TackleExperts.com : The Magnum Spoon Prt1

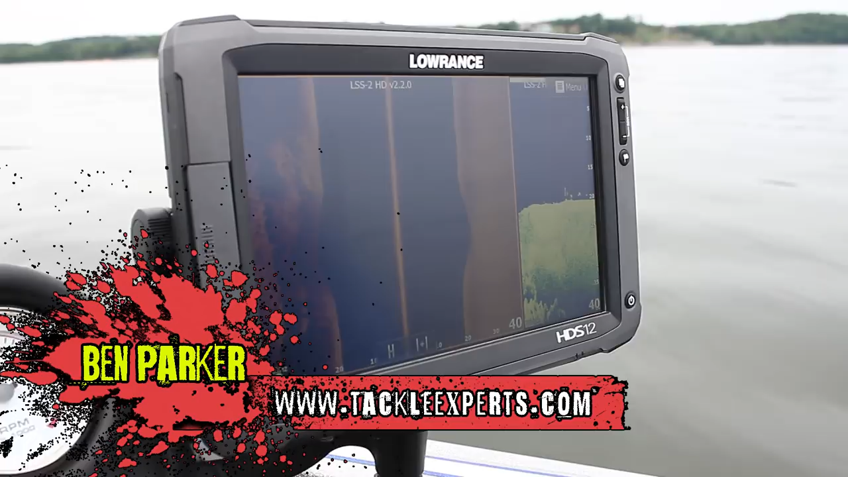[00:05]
Dot, dot, dot, dot. Oh, excuse me.
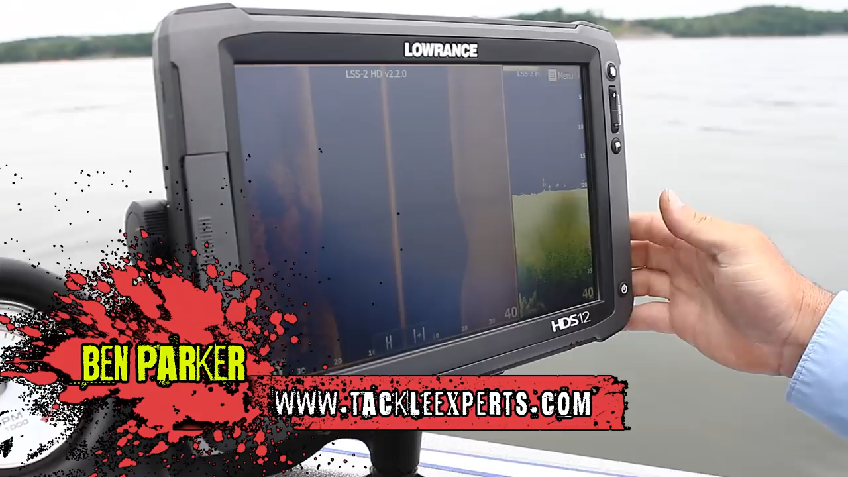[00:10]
I'm gonna take a screen snapshot of that. Look at them, trailing right across here. Pop, pop, pop, pop, pop, pop, pop, pop, pop.
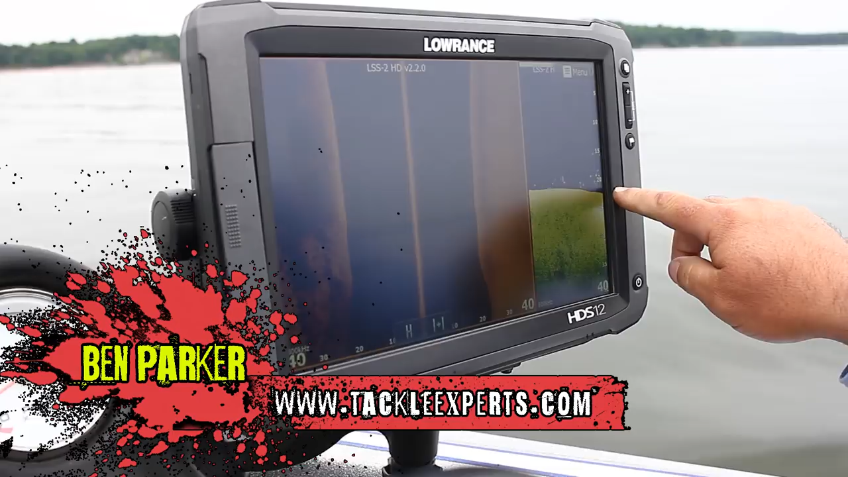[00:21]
On down to 22, 23 foot deeps. A few of them suspended about 15 feet.
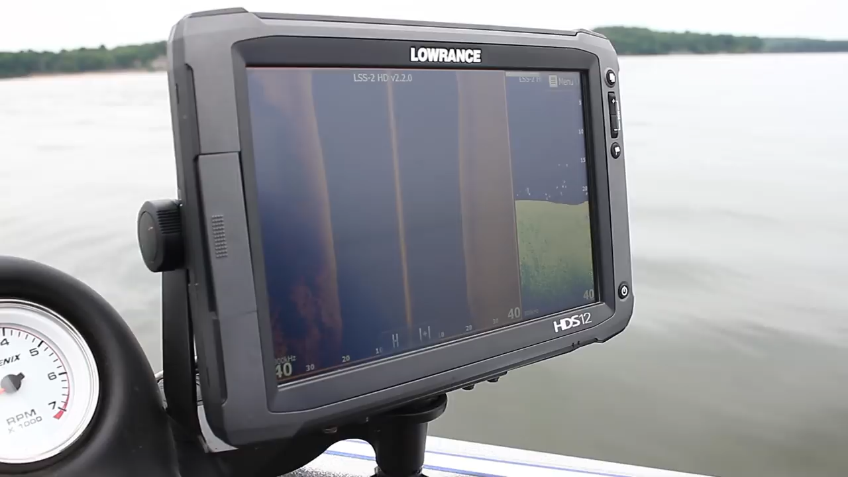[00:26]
Buddy, when they look like that, that's gonna be some.
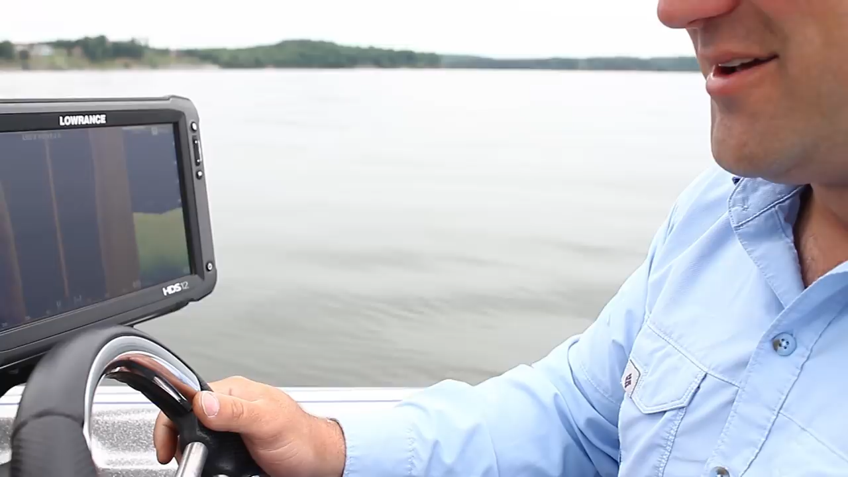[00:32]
I get excited when I find them, man.
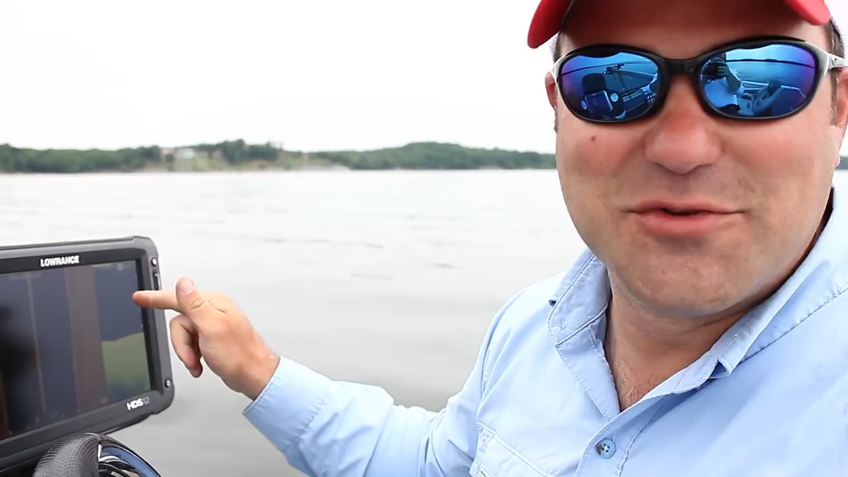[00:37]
This is Magnum Spoon, Magnum Swim Bait material right here. This is awesome.